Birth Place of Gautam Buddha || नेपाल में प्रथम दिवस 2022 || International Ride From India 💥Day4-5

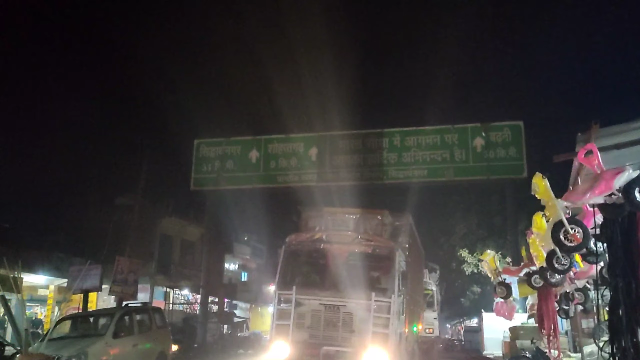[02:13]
अभी हम देखिए यहाँ पे नेपाल में है और नेपाल का बॉर्डर है, आप देखेंगे इस साइड में इंडिया है।